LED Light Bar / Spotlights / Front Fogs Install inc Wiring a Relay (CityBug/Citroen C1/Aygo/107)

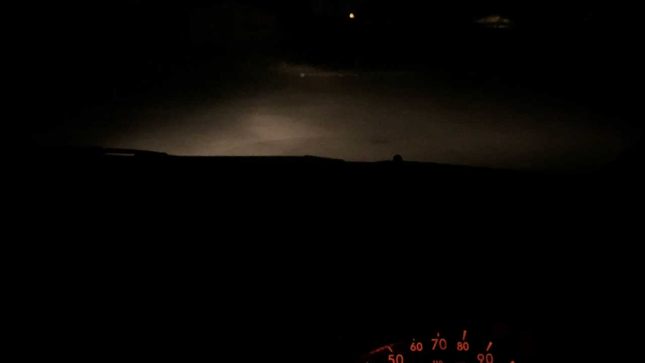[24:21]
dodgy dark car park as where i tested the bulbs and the well the